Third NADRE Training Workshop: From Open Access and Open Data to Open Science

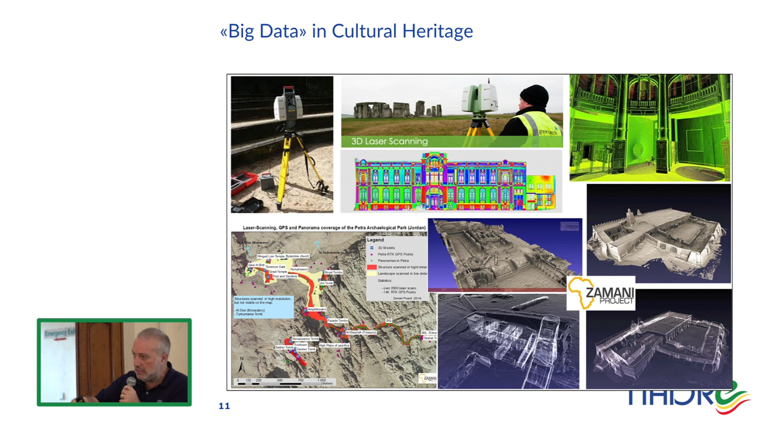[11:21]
Because you have clouds of points. A 3D scanner takes clouds of points and then you have to reconstruct the volume. And you can do this, you can see also the internals of the different monuments. The situation is increasing because now 3D scanners are portable devices.